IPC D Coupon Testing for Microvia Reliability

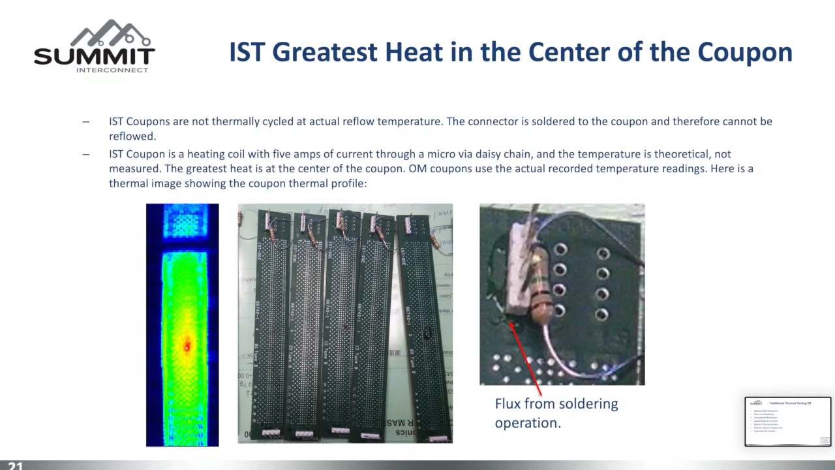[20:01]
This is the thermal image from IPC test method 2.6.26. I didn't make this picture up. This is straight from IPC. This is a thermal bath of the coupon during tests.